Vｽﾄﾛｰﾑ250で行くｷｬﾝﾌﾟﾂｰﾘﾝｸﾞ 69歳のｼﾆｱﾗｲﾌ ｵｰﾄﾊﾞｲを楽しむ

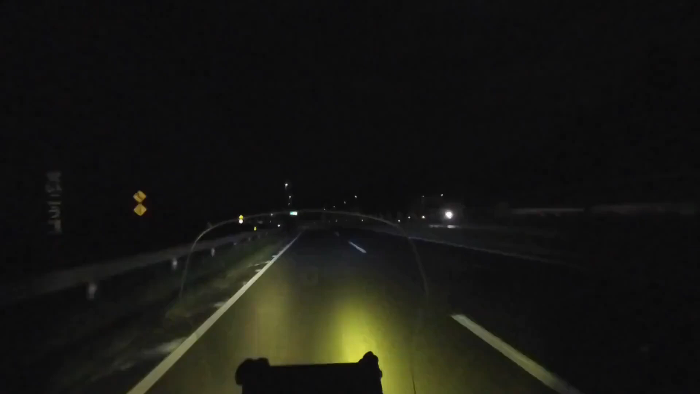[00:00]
はい、こんにちは、ぼっちです。いつもトロぼっちチャンネルをご視聴いただきましてありがとうございます。現在時刻は3時45分になりました。
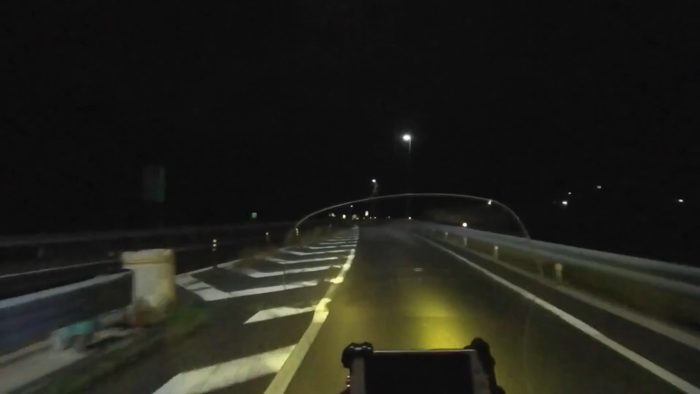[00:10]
ぼっちは、西広島バイパスを降りて、これから山陽自動車道、八日市インターチェンジをゲートインします。
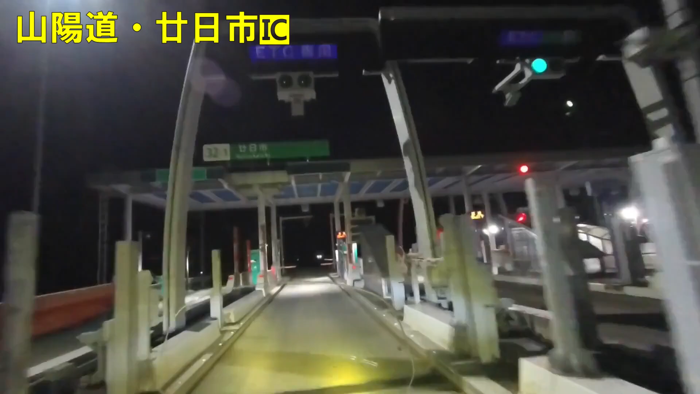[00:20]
3時49分ゲートインです。
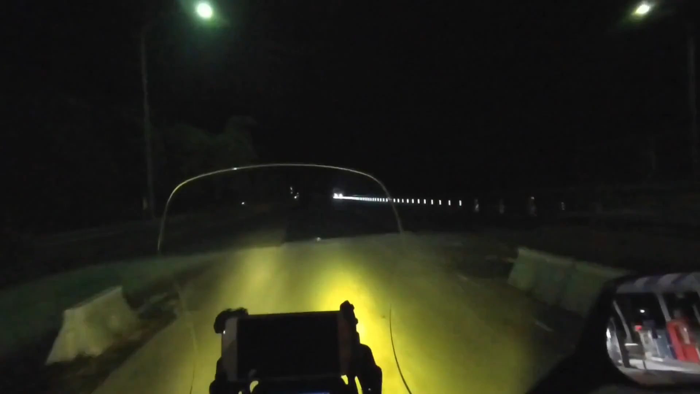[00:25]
はい、4時前にゲートインすることができました。これによって西方向の高速道路の利用、長距離の利用が確定しました。実は今日はですね、まだ行く先はね、
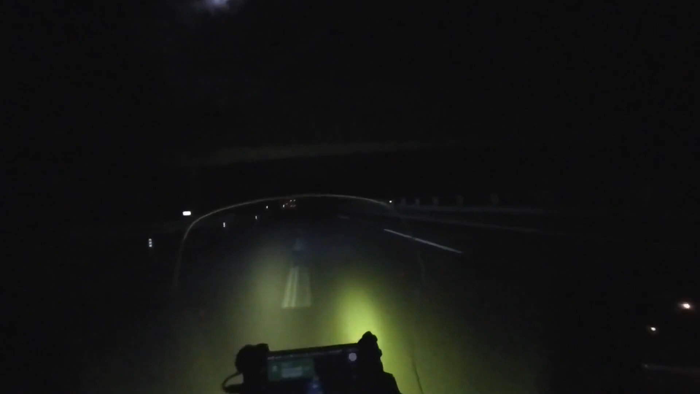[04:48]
多分、10度前後ぐらいは下がってると思いますね。はい、ご覧の通り、15円のね、大関さんが、くっきりはっきりとね、行く手をね、照らしてくれてますね。はい、現在時刻は5時32分になりました。墓地は現在、未踏長のサービスエリアに入ってきました。はい、トラックは多いですね、変わらずね。